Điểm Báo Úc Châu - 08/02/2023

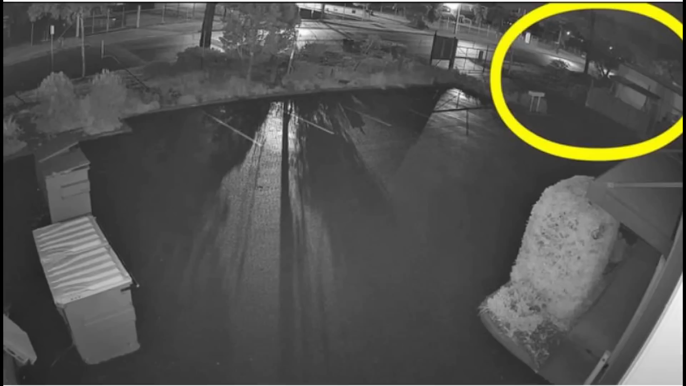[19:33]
cảnh sát cho biết thì cảnh quay cũng cho thấy là có hai người đeo đèn pha hoặc là cầm đèn pin có những cái hành động rất đáng